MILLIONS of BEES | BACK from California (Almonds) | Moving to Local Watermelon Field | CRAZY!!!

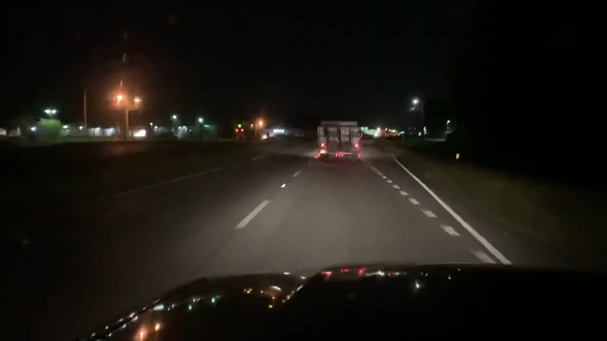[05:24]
Okay, I'm following Davis on our way to the watermelon field. 44 hives on his truck right there in front of us.
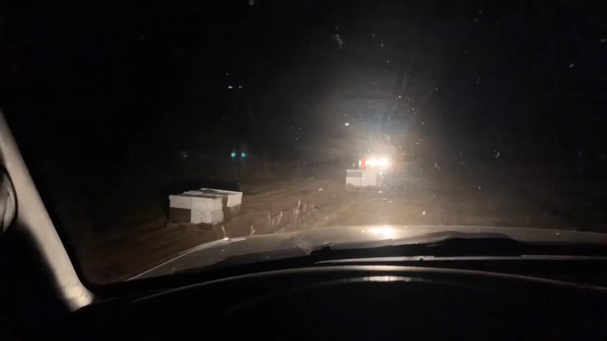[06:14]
Bees were really fired up when we stopped here with Davis's truck. Oh my word, they just jumped on us and went crazy.
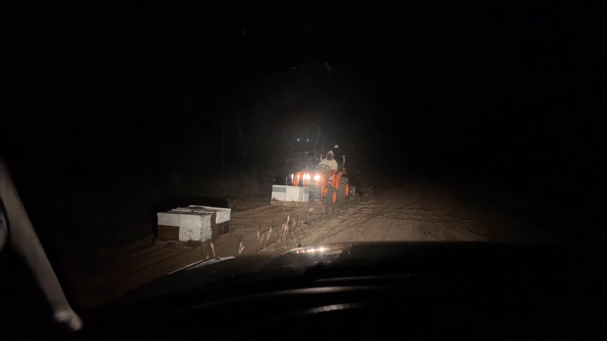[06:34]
The same guy we put the bees on watermelons last year, but this is a different field. Man, they're crazy. The bees, see them? I don't know if you can tell, they're all over those hives right there.